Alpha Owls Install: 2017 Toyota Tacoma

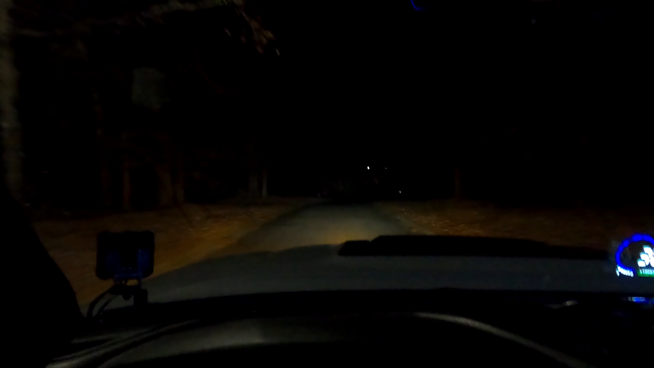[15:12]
super interesting about these headlights is that.
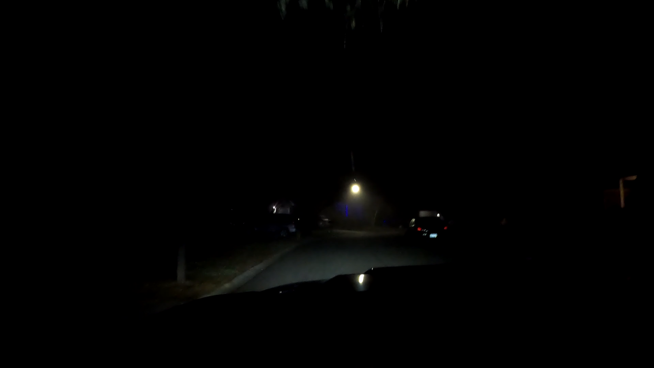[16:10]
So it's foggy, which gives me an amazing opportunity to show y'all the that one light beam that kind of sticks up at a 45 from the truck.
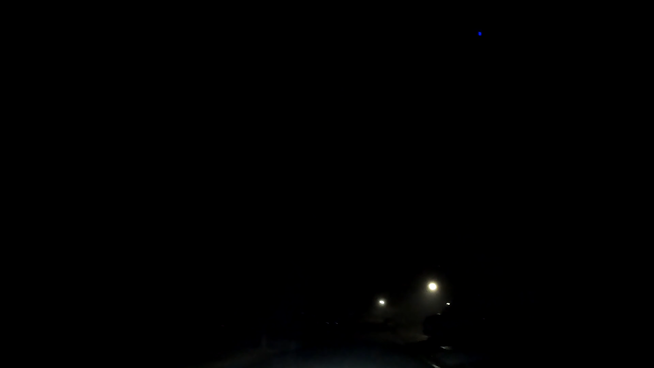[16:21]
You can see how far up those beams actually go, you know? Like I said, I don't really know the purpose for that.
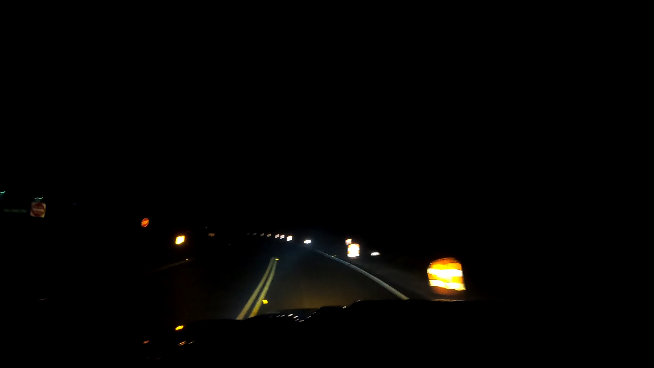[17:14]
but they also are very, very precise. So I'm super happy with these.